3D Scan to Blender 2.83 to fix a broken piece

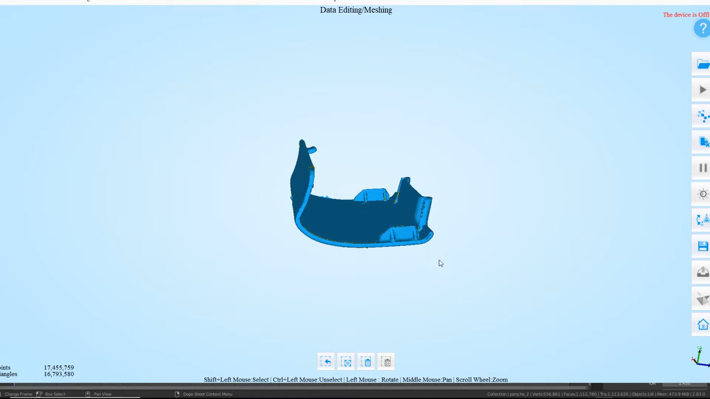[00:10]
here um so this was a job that was done recently it's basically part of a car
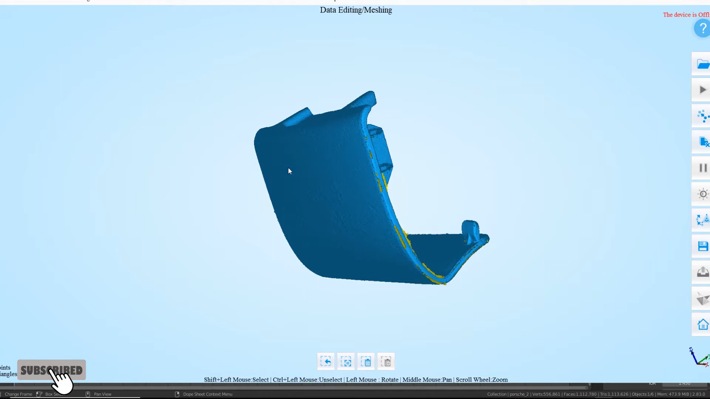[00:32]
the bottom something like that um and basically as you can see here we've got the clip thing there and this side was broken off so the task was
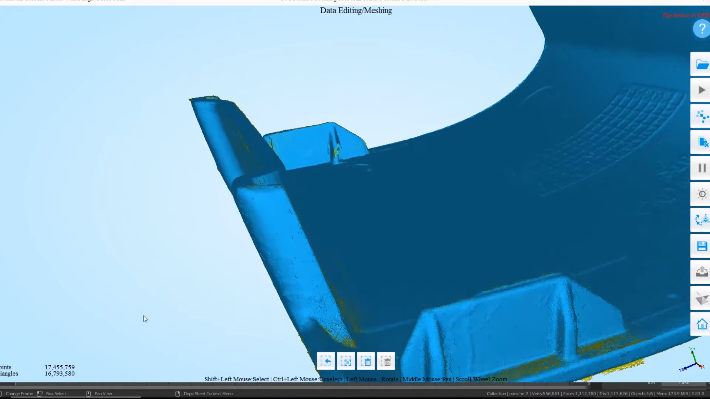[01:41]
mesh so if you just zoom in you can see all the points there um and if you read down here it's like 17 million 455 759
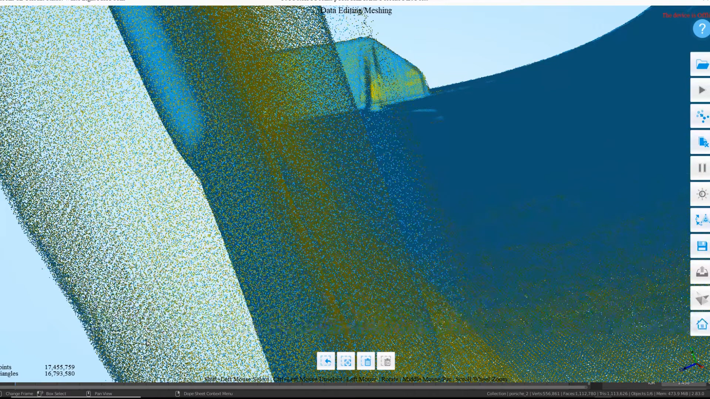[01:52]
points that is a lot um and then
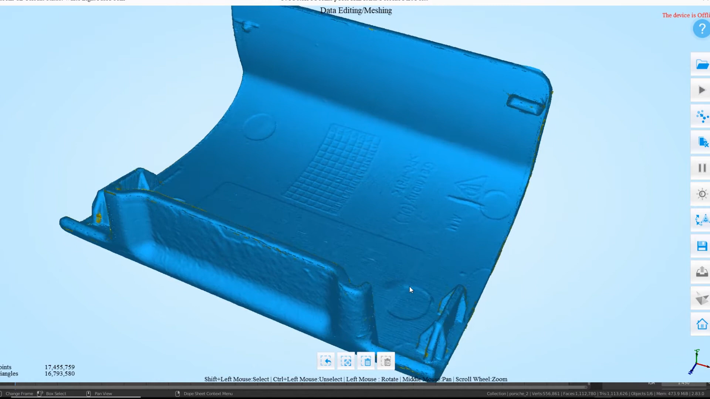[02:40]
same filament for your 3d printer as that um so then we go into this part here which is the mesh and then it'll ask you if you want watertight or unwatertight so obviously and obviously but unwatertight leaves all the gaps in so you can fill them in later in your 3d program but i crossed
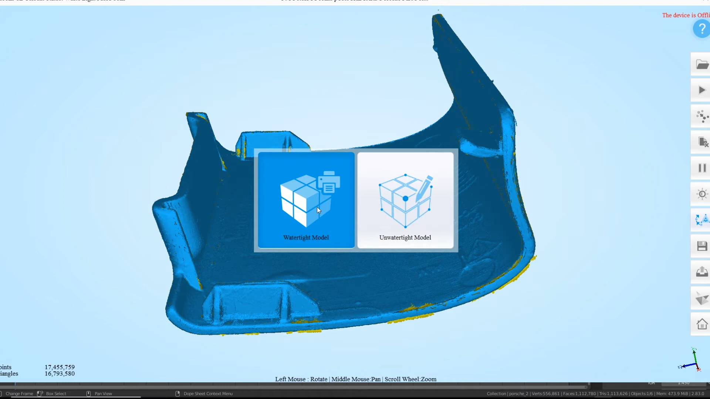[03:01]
my fingers and hit the watertight just went with a medium because i didn't want it too low too low polys just in case it come out rubbish and obviously high that would have just been absolutely a nightmare so we'll just wait for this to do its thing i was actually quite surprised at how well um it done this actually uh come on okay we'll come back when it's got to when it's finished which
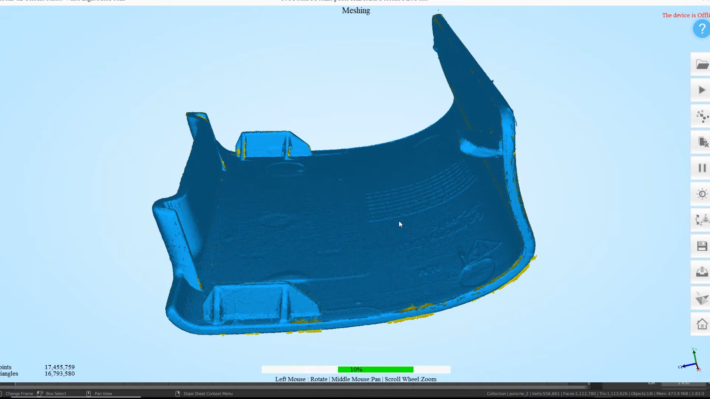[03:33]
okay and here we are um as you can see there there's 451 000 polys
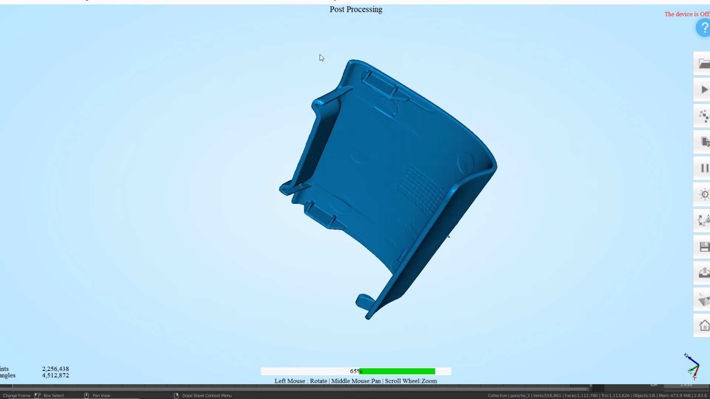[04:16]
places if you remember we had gaps in here gaps in here it's taken
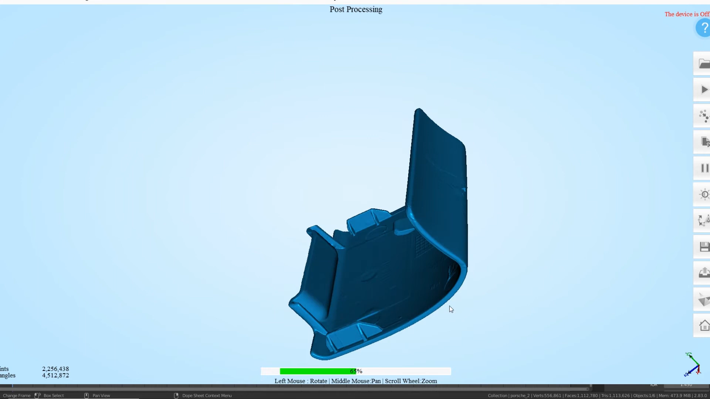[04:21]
out all the edge bits filled all the edge bits in and
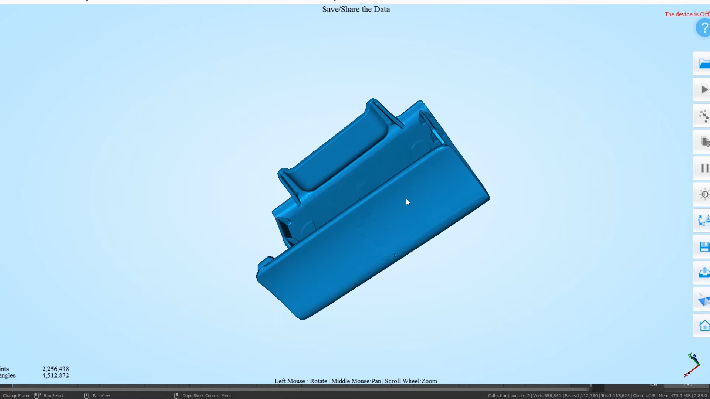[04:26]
there we go as you can see there it's a full-on mesh
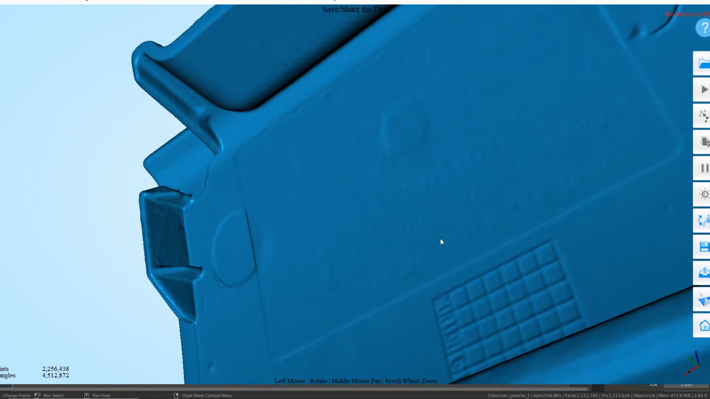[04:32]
now and then what we can do which i've already done obviously
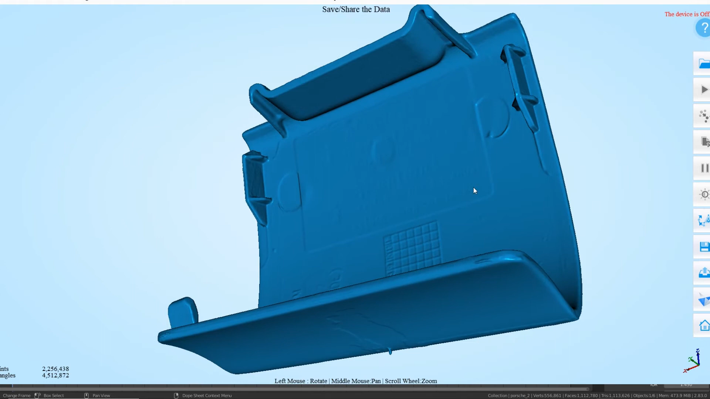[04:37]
this is a job that's already been completed but as i say you can see here the bit that snapped
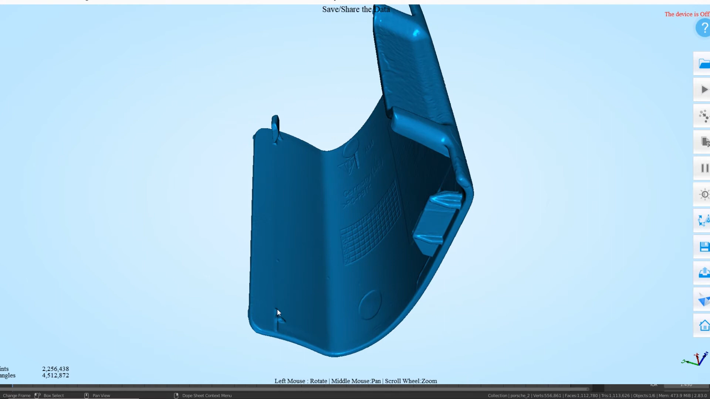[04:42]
off there that's the bit that we've got to fill in so we'll just go straight into blender because i've already done all this okay so this one here this was the scan from
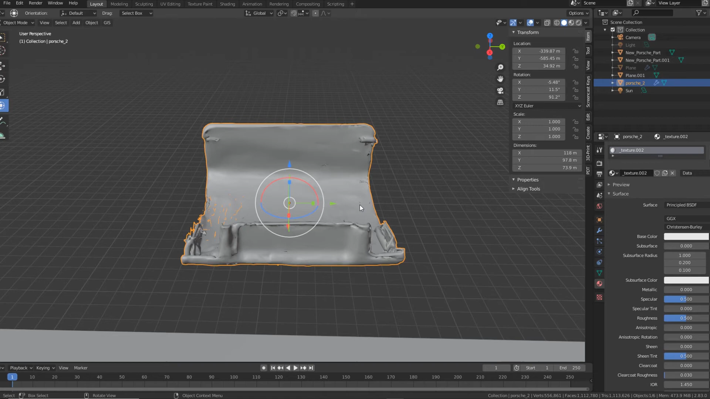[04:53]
the standard one without the powder spray and
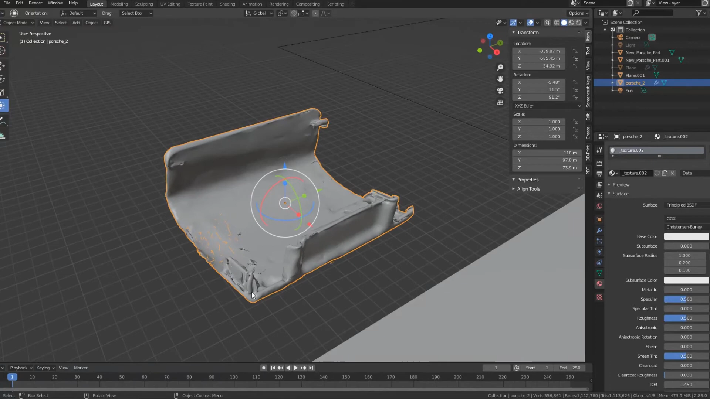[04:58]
you can see it as an absolute mess
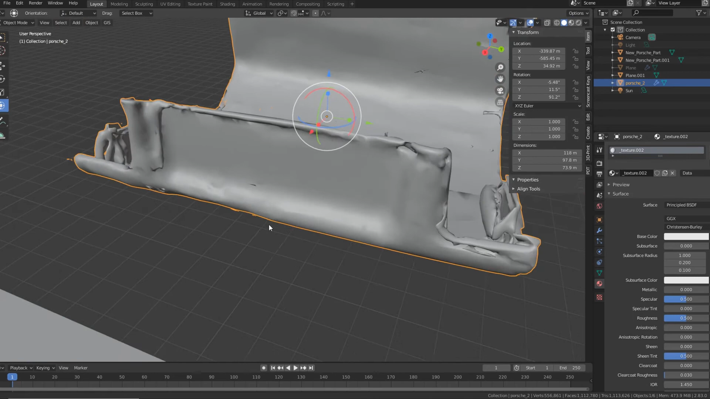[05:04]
it was the absolute diabolical in in the iron scan software you can actually um sort
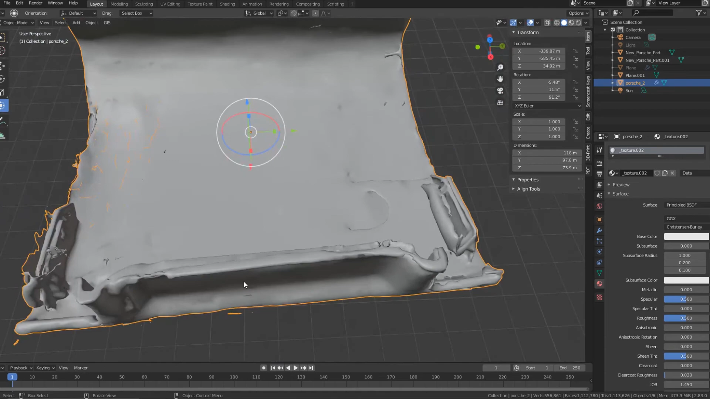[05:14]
of try and line up as much as possible but this just was not working
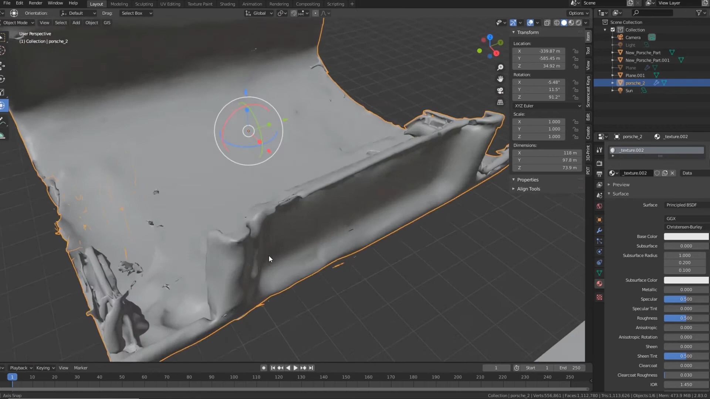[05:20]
at all so that's the one without the powder and